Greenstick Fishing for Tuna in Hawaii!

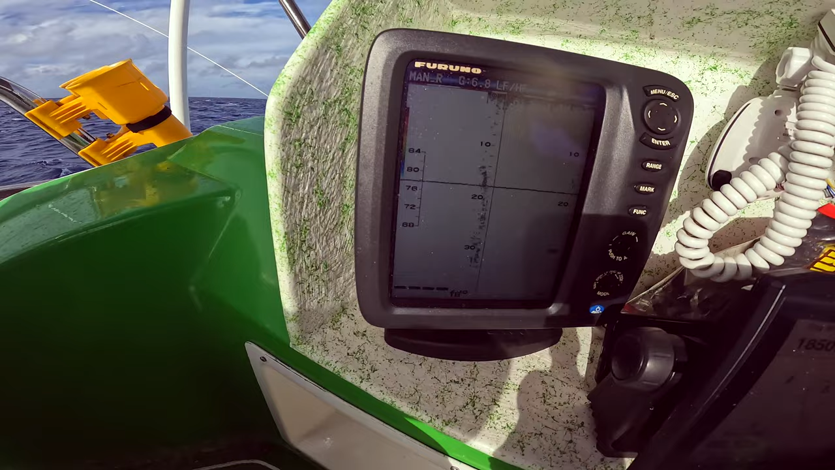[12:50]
Definitely higher. This morning we're here, they're at 20 fathoms, then they went down to 30 fathoms, that's why we left. Now they're at about 8 fathoms.